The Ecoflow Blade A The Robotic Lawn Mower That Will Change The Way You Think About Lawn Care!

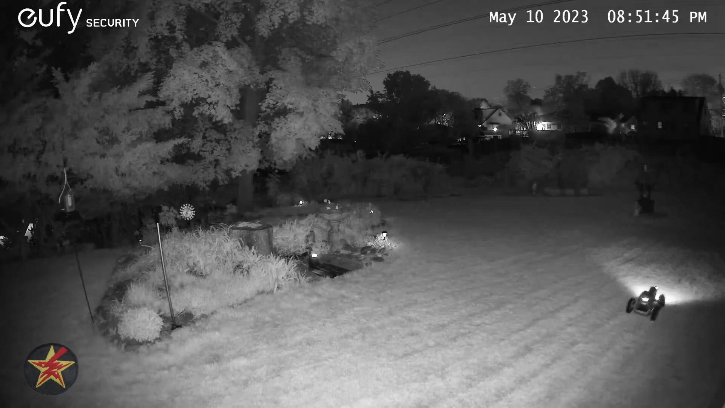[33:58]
So, yes, it can work at night. However, in my opinion, especially the region that I'm in, things kind of get damp overnight. And guess what?